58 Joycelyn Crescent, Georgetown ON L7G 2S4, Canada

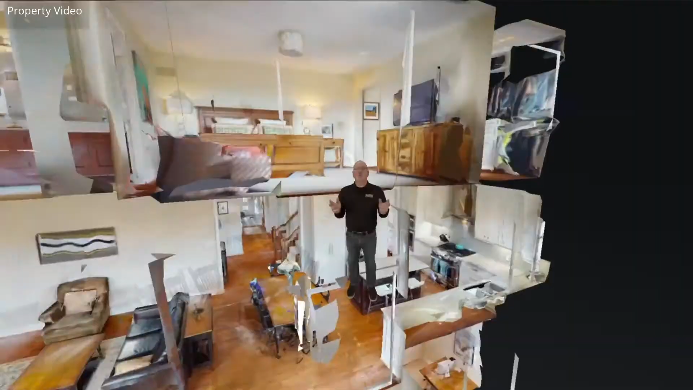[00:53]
Everybody, the Hey Ray team is now featuring 3D virtual reality tours on all our listings,